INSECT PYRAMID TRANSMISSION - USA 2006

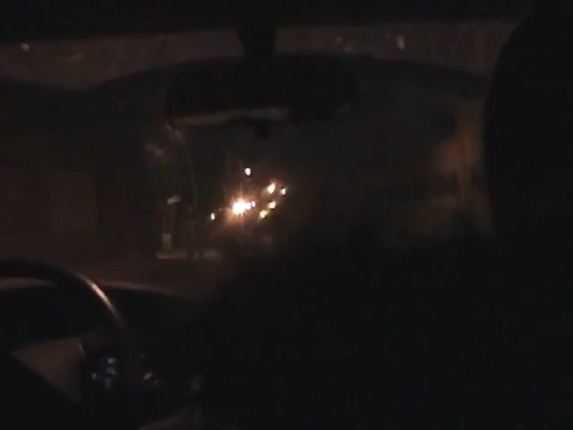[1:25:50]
So you go around this corner, you make a left, okay. And then immediately you make a right. Okay. And it's 333.